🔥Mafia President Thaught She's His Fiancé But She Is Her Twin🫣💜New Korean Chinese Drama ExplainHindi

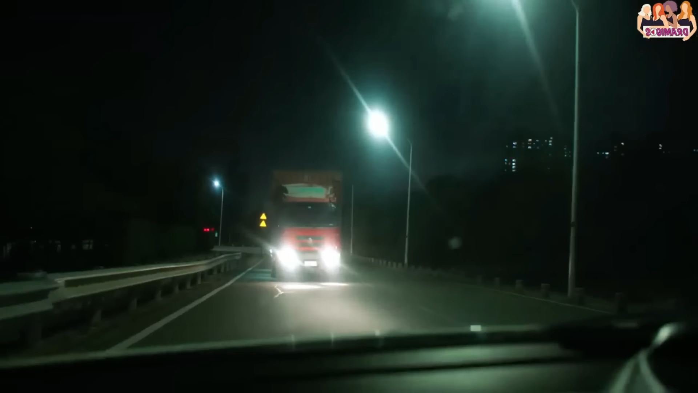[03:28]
कार से जाते वक्त दोसरी ओर से एक बरासा ट्रक आता है